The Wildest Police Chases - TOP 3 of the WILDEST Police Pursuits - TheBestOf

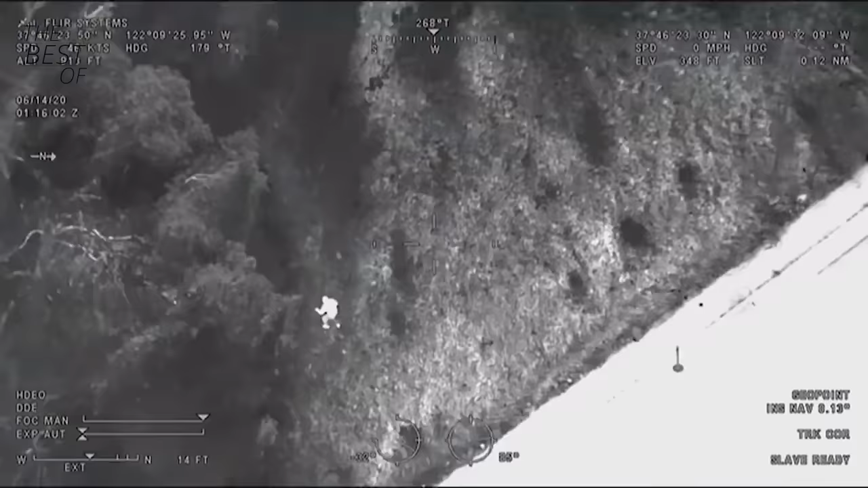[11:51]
He's running southbound up the freeway, the side of the freeway.